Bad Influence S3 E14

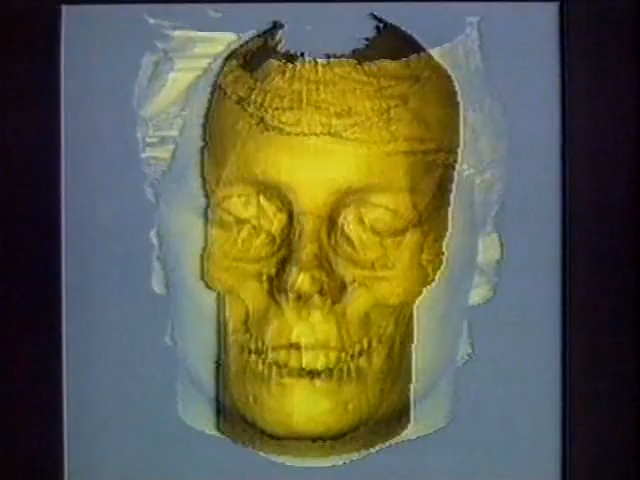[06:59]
So on the left, the face of Andy Crane, on the right, the skull of the unknown Viking.
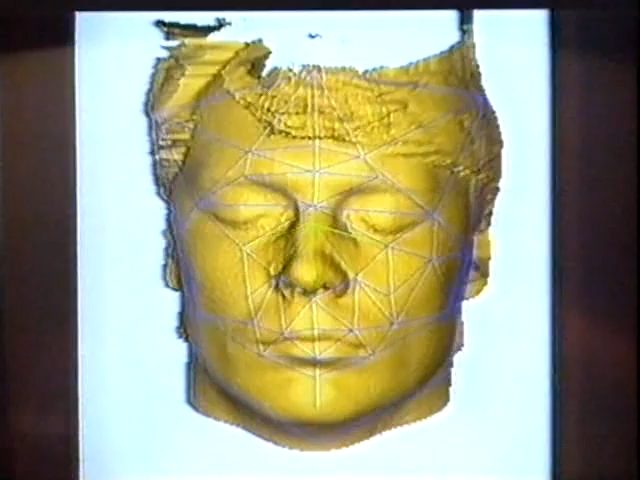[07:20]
It's reasonably easy working on a whole face, but then he has to use his judgment to estimate where the bridge on the skull's nose would have been.
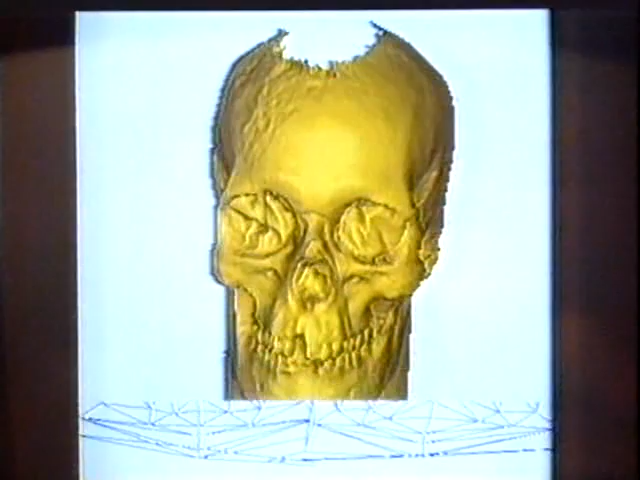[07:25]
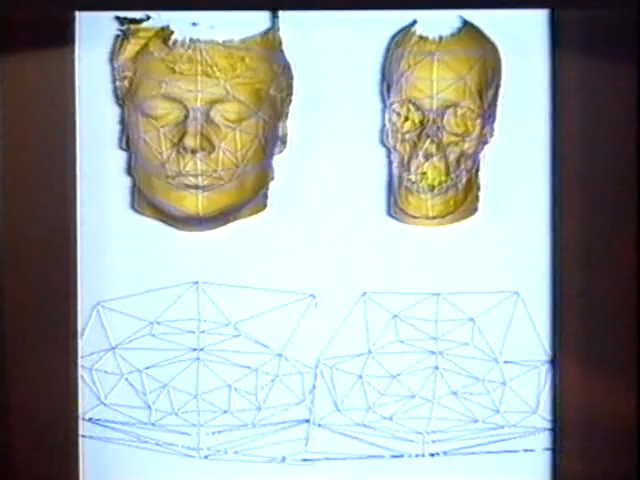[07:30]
Once both sets of points have been logged, it's over to the computer to stretch my face over the Viking's skull to recreate Viking Andy.
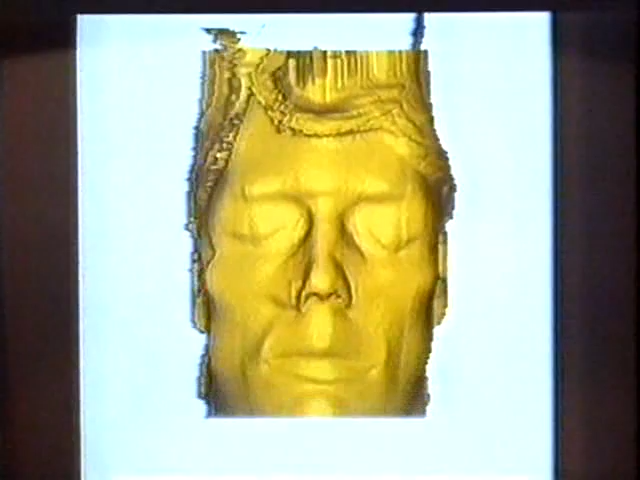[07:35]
They've got the skull and they've got the photos, so the stage is now set for Lynn the sculptor to build up a finished figure.